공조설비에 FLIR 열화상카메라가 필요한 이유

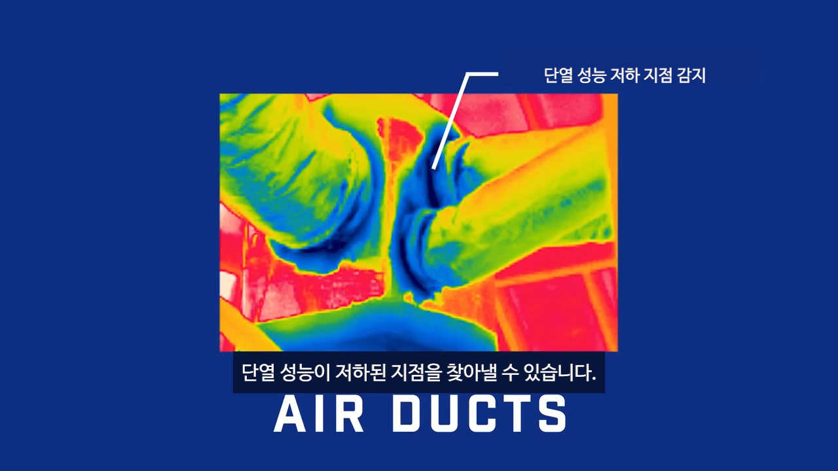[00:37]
Find cold spots or overheating coils in radiant flooring.
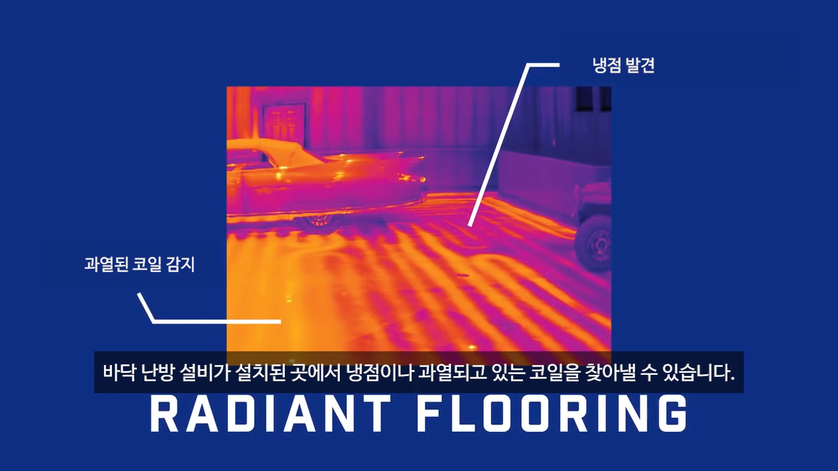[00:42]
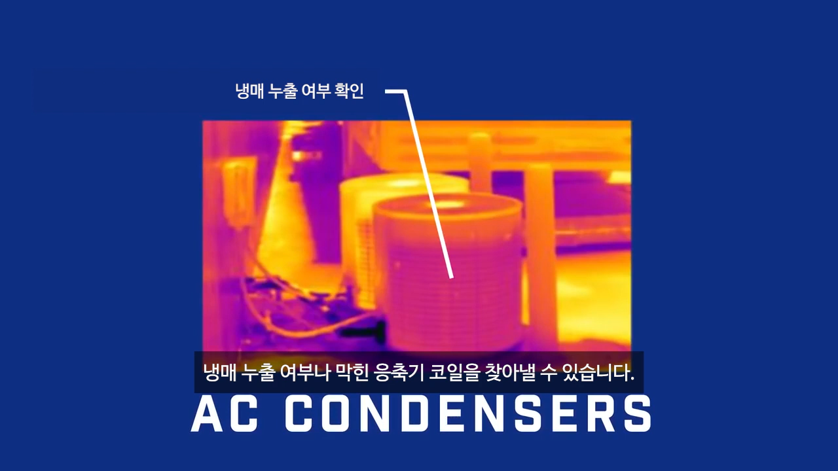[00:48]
Detect refrigerant leaks or plugged condenser coils.
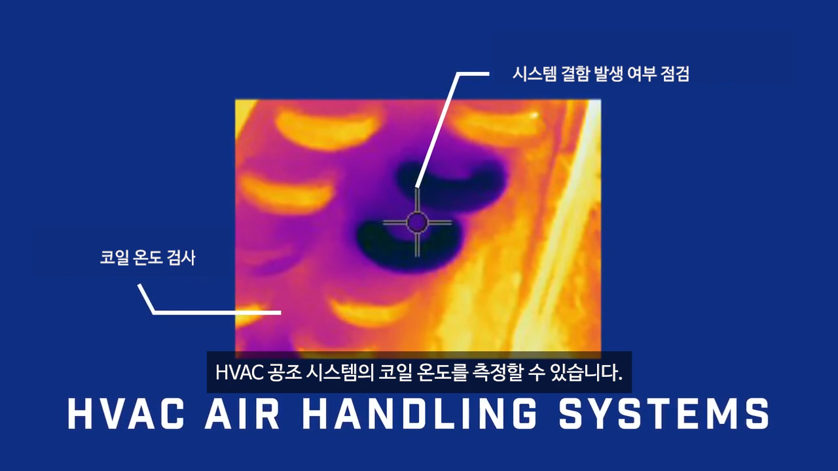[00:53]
Measure coil temperatures in HVAC air handling units.
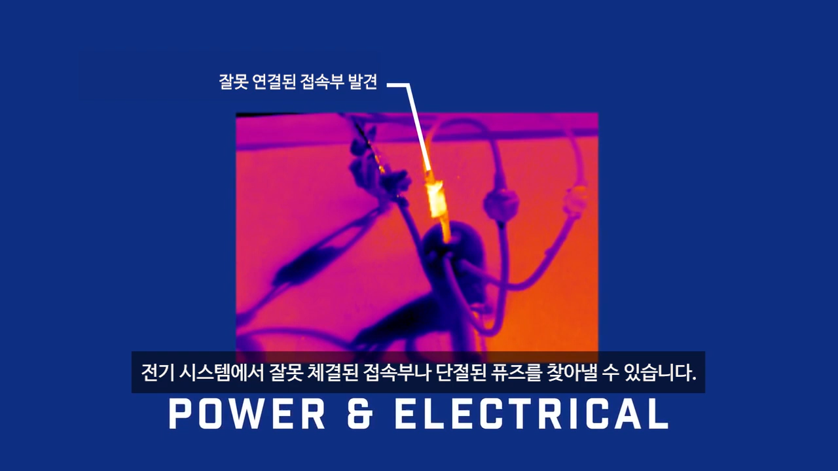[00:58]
Find bad connections and blown fuses in electrical systems.